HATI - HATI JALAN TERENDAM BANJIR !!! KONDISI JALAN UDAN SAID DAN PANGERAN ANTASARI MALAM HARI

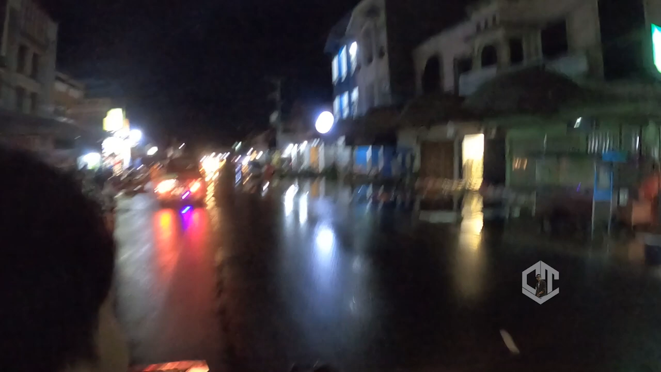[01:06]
melewati jalan Udan Said ya? Iya, parkir. Iya.
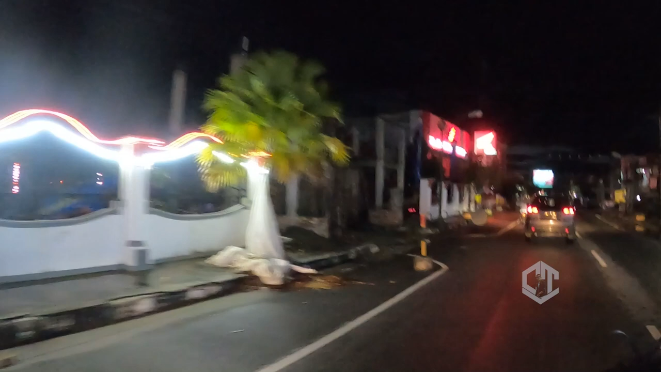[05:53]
Bagian tergenang oleh air banjir. Untuk
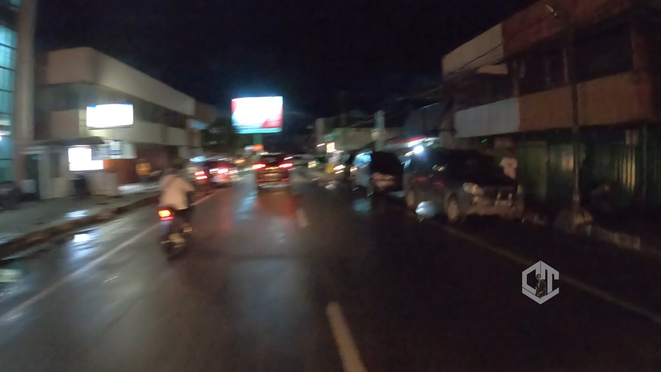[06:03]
sahabat semua bisa saling mendoakan, mudah-mudahan banjir yang menggenangi Kota Pangkalan pun segera surut dan aktivitas